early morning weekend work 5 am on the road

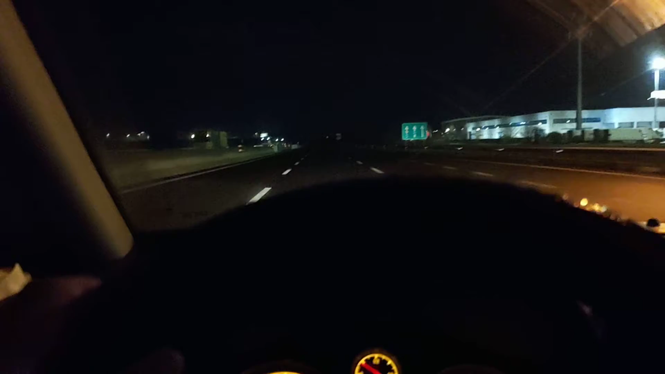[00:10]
tao sila, kami lamang. Alas 5 ng umaga, papasok sa trabaho sa Sabado.